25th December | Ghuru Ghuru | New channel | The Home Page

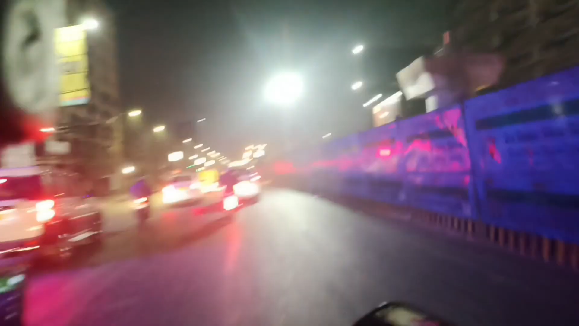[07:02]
তো যাচ্ছি রাস্তা দিয়ে, প্রচণ্ড জানোই জ্যাম রাস্তার, সেদিন 25th ছিল, ইকো পার্কের সামনে প্রচণ্ড ভিড় ছিল।